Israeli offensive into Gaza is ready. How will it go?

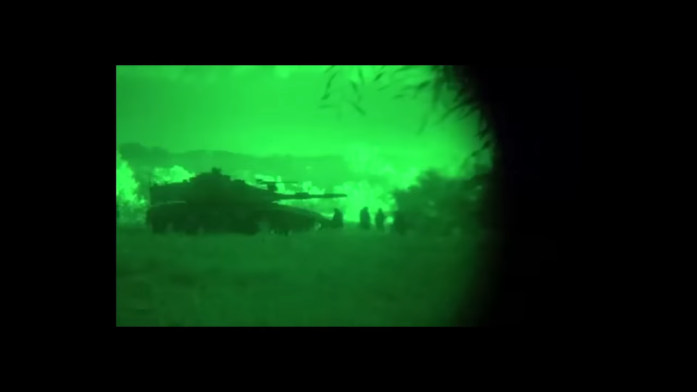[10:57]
The vehicles will draw fire onto them. Which is sort of the point of armor in such urban fights. To protect the infantry around it.
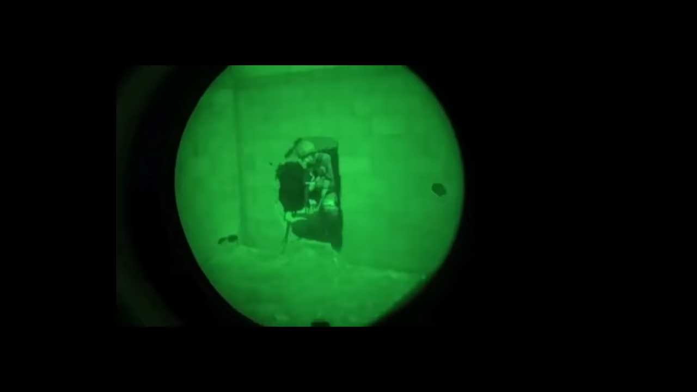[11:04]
Just as the infantry is there to protect the armor in turn.